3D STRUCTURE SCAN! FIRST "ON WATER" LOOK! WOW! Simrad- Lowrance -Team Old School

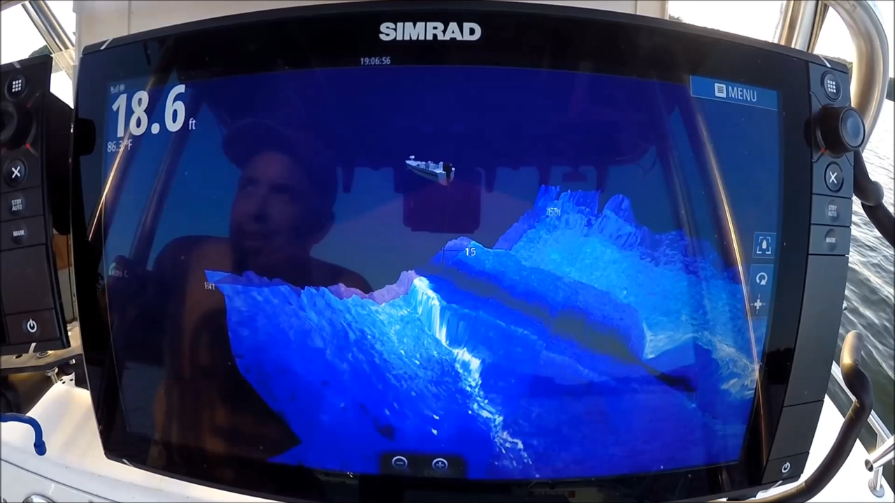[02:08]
On screen: depth 18.6 ft
Wow, look at that bait. I could put a mark right on that school of bait if I want. I hit this little cursor icon here. I touch it right on there. Right on there. Put a waypoint. Go right back to that school. Obviously, the school will move, but it gives you that kind of control.
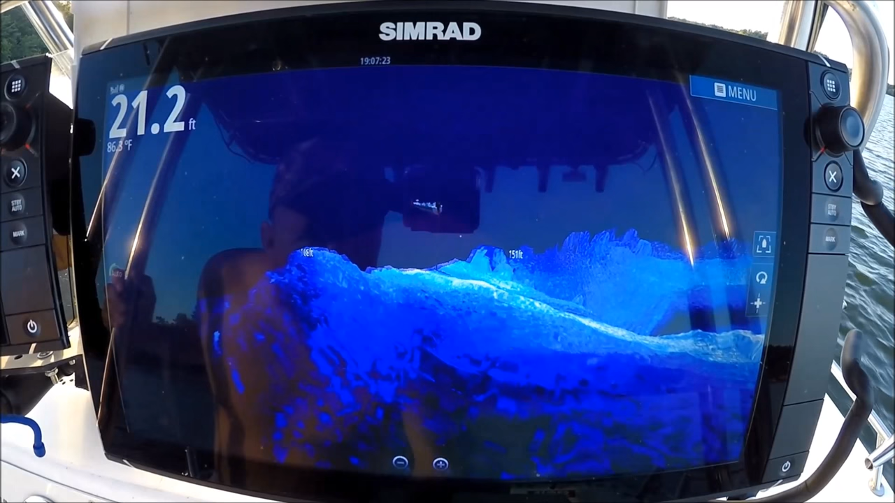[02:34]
On screen: depth 21.2 ft
Look at these rocks over here. Look at those.
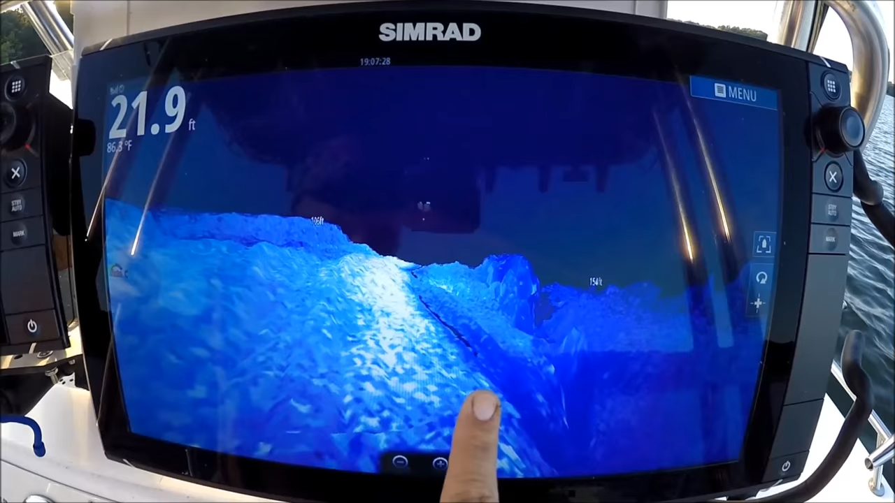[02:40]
On screen: depth 21.9 ft
Think I can see the other side of them. Good night, look at that. That's incredible. The beam is going past it, yet I'm getting on both sides. How did... I'm not gonna pretend to understand the science of this, but it just works, man. Look at that.
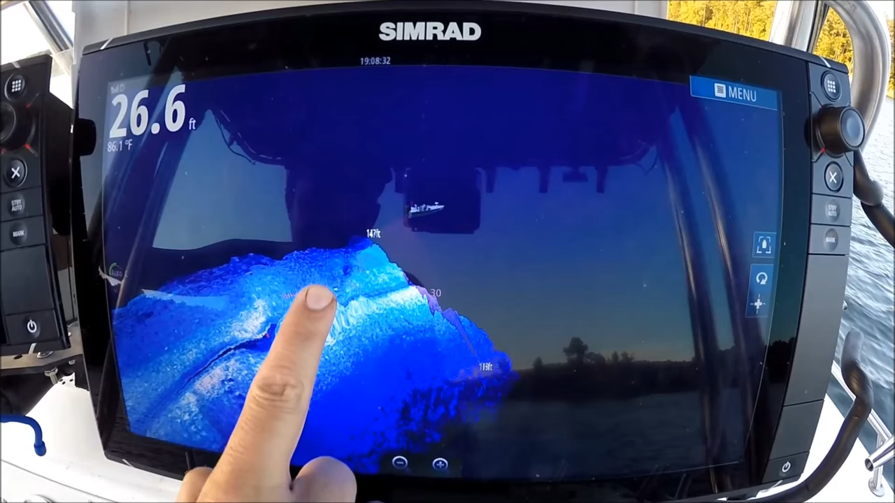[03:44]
On screen: depth 26.6 ft, water 86.1°F
Love it. That hump right there. Really easy to see that. Look at that hump. Bait right on either side of it. Bam.
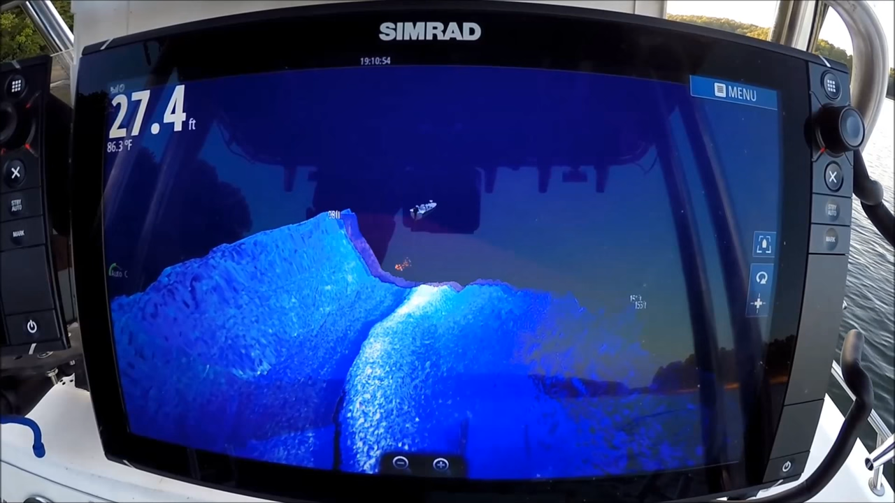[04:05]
On screen: depth 27.4 ft, water 86.3°F
Look at it, paint that picture. Look at the bait. Shad just pop right up in red.
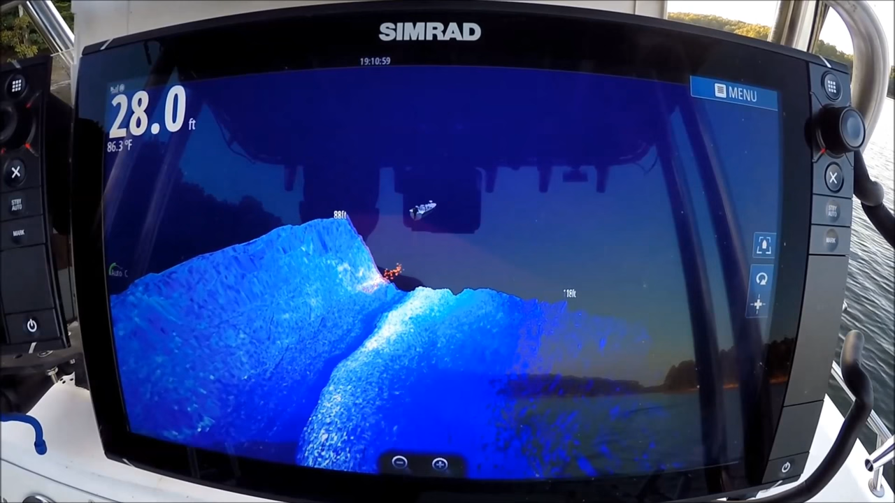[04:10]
On screen: depth 28.0 ft, water 86.3°F
Fish marks have always been red. You can maybe... Look at those shad just pop up in red. I can change my view with my finger just like this.
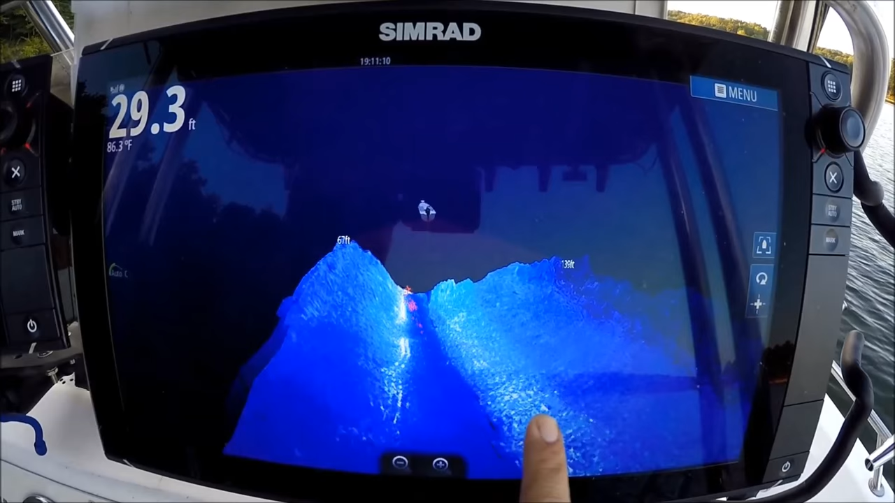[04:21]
On screen: depth 29.3 ft, water 86.3°F
It's very easy.
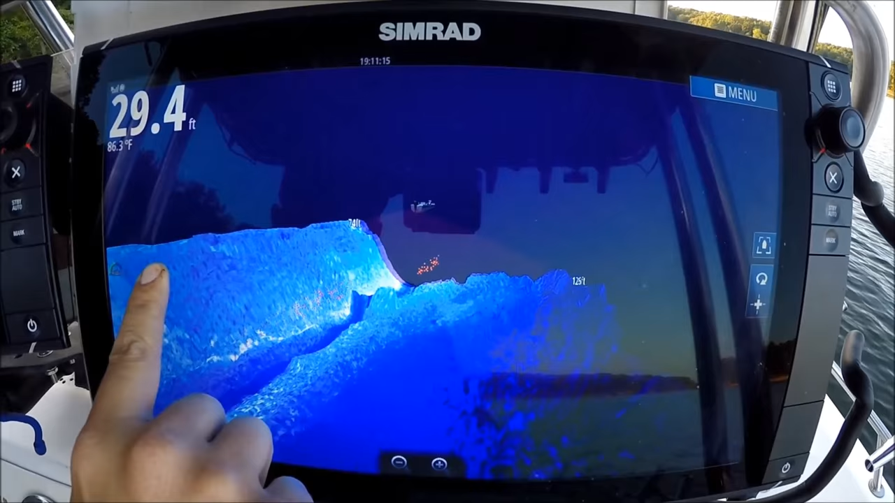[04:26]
On screen: depth 29.4 ft, water 86.3°F
See, I got a ledge over here. Scattered rocks to the right. Just marking bait the whole way. Lots of bait. Change my angle. See, straight overhead, you really can't see the contours. You see the shading of it.
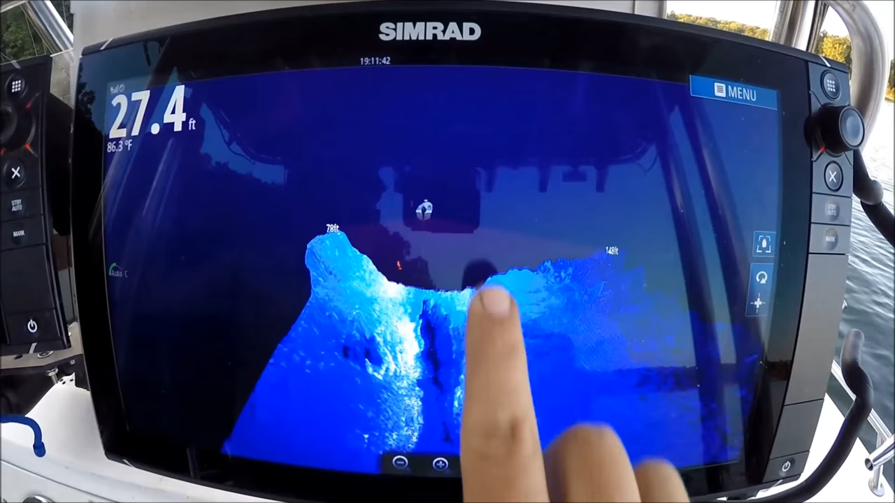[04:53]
On screen: depth 27.4 ft, water 86.3°F
But when you get in here and really get the 3D aspect of it, look at those boulders. Look at that detail.
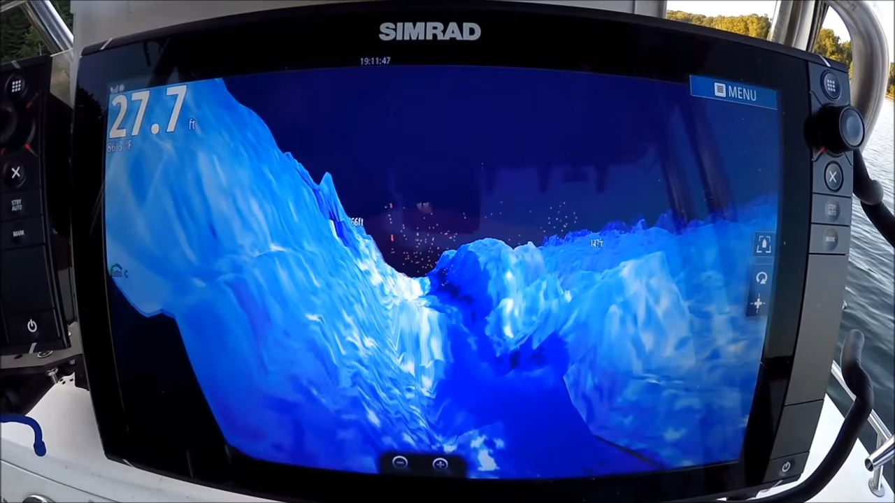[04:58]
On screen: depth 27.7 ft
Look at that contour. That's unreal. That's unheard of.
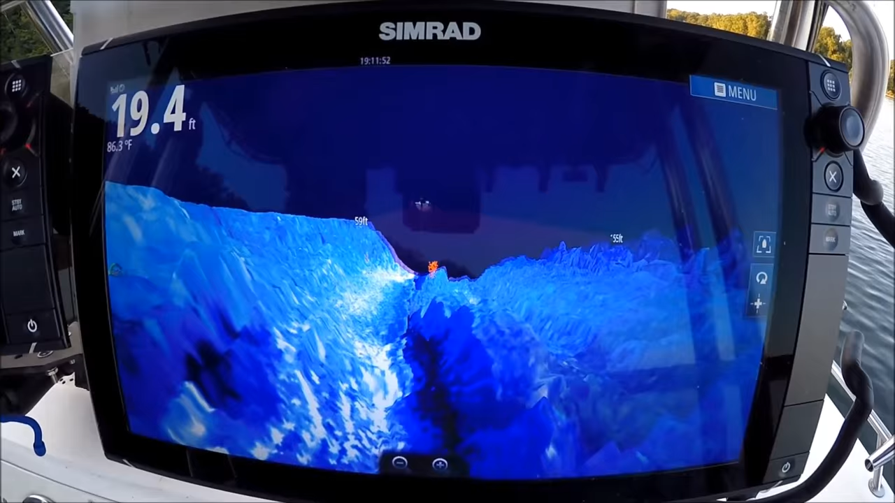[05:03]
On screen: depth 19.4 ft, water 86.3°F
Look at the bait.
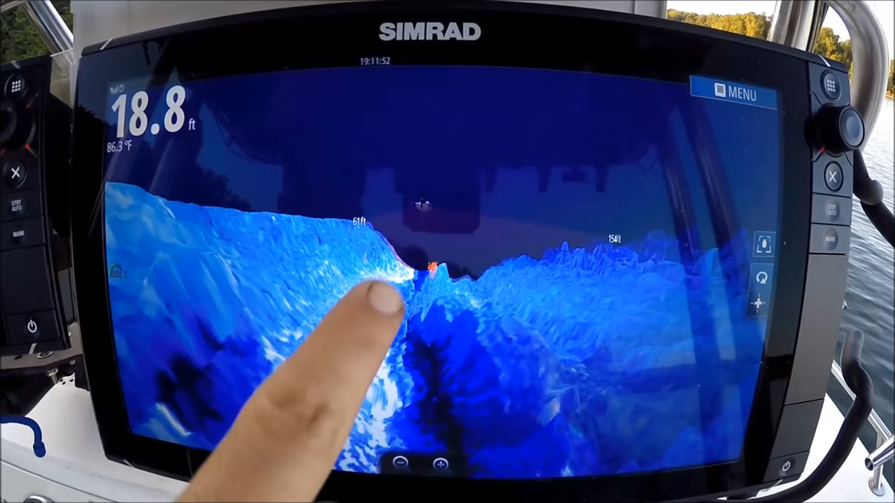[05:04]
On screen: depth 18.8 ft, water 86.3°F
Look at that.
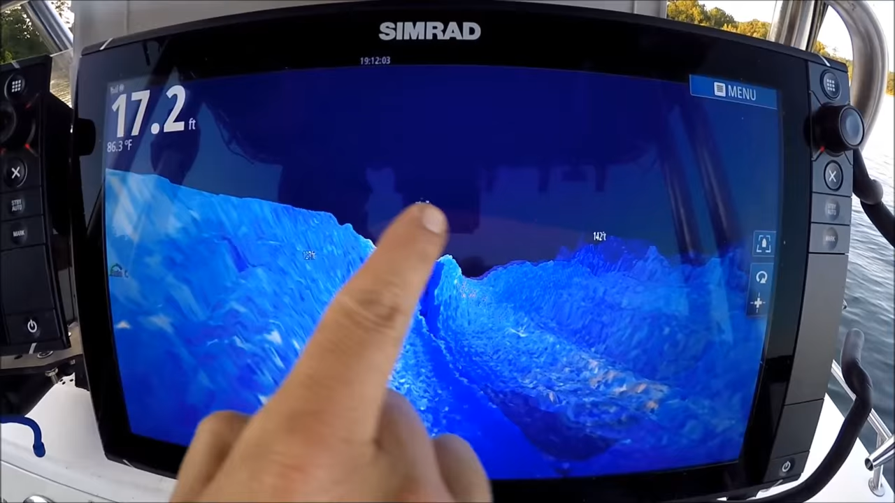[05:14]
On screen: depth 17.2 ft, water 86.3°F
exactly how far each side of the boat the fan is looking from the transducer, 147 left, 145 right.
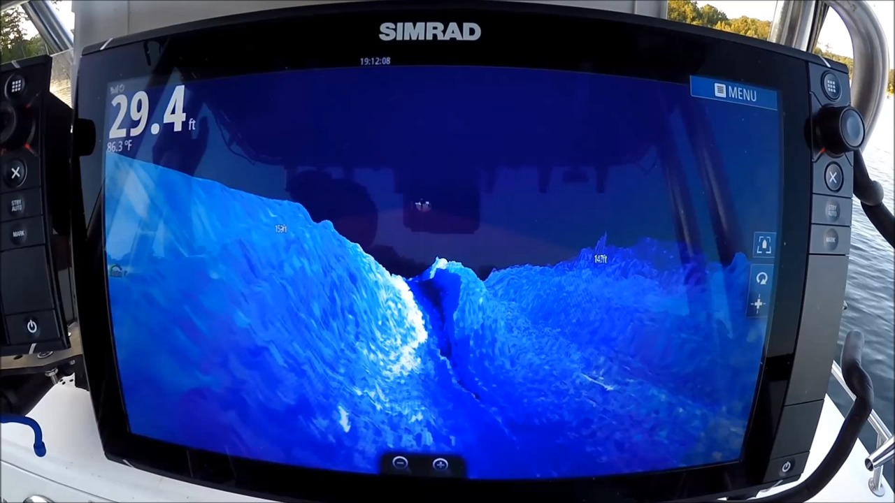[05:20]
On screen: depth 29.4 ft, water 86.3°F
Look at that. Did you just look at that?
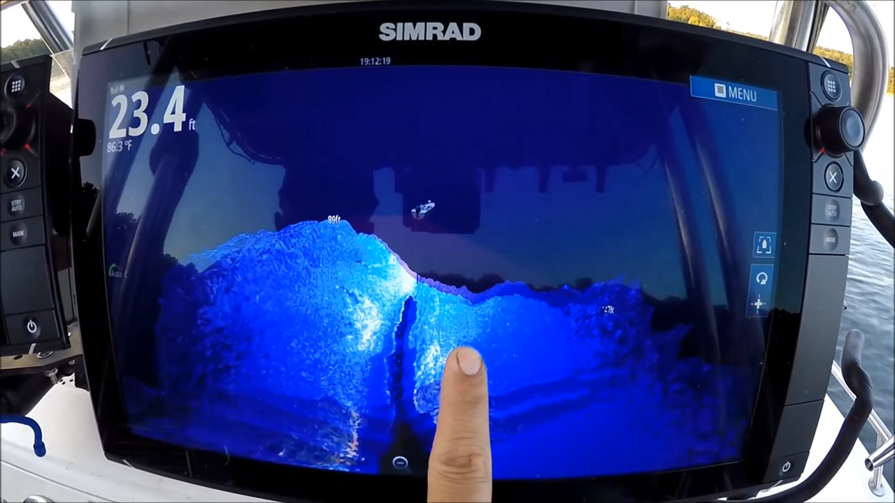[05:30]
On screen: depth 23.4 ft
Again, straight up and down. Pretty vanilla. Getting right into that 3D aspect of it, and that's when you see everything.
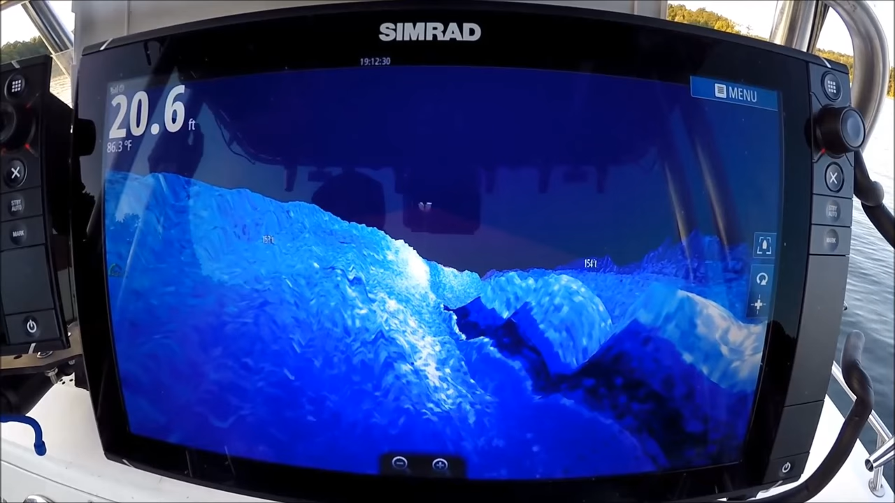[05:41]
On screen: depth 20.6 ft
There's deep contours, the rocks, the boulders, the stuff sticking up. 3D.
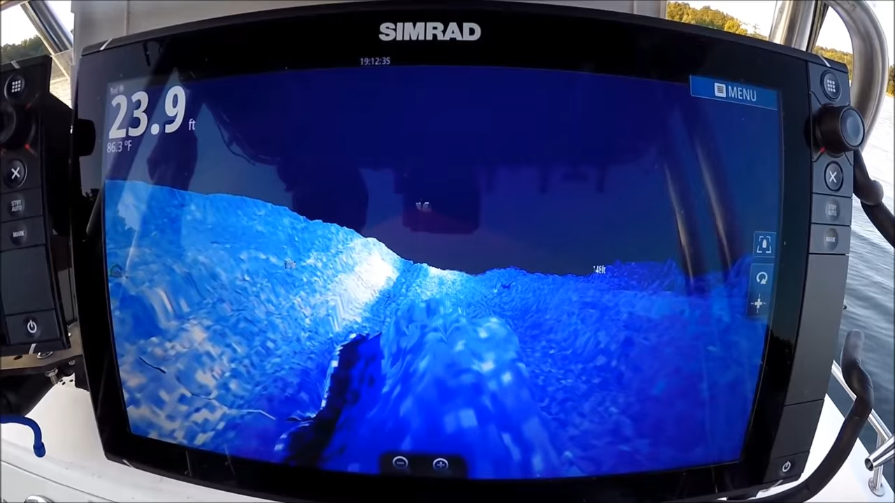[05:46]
On screen: depth 23.9 ft
One thing they're going to have to change for sure is take this icon out of there and put a C Pro center console in there.
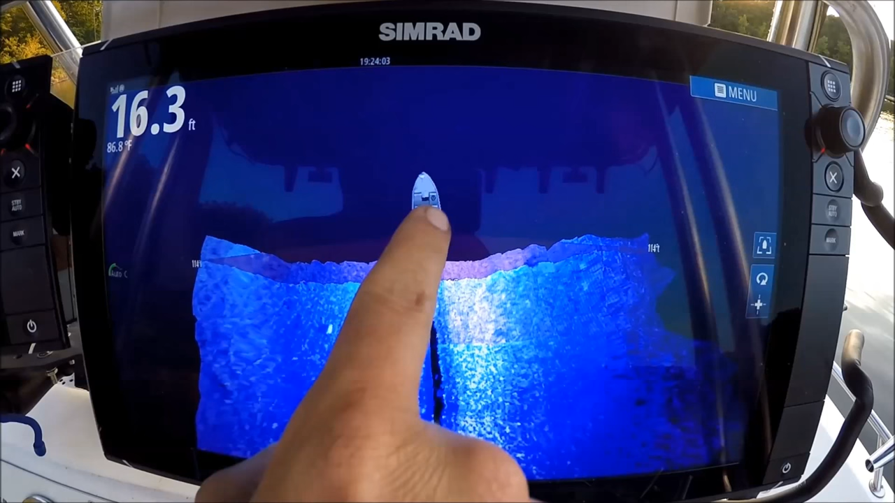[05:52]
On screen: depth 16.3 ft, water 86.8°F
I may be partial though, I may be a little biased towards C Pro, but it would make my day. Alright. A little more look at these contours of the 3D structure scan. Check that out. We're right in a creek channel right now, and you can see it.